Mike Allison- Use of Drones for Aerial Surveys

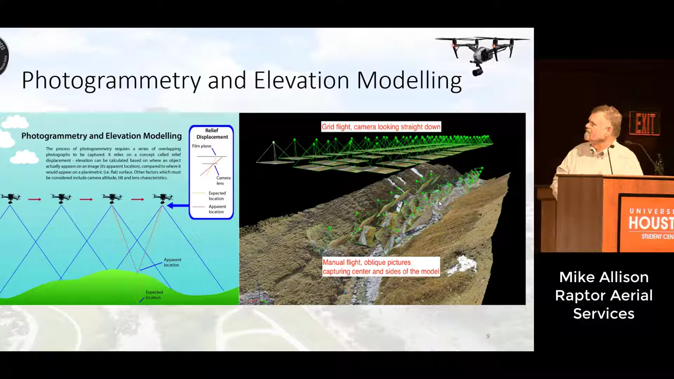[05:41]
You're shooting images, many, many images that overlap, and they get processed and stitched together. And so, and we'll show some products of that later on. So this is the drone equipment that we use. We use the DGI Fender 4 Pro.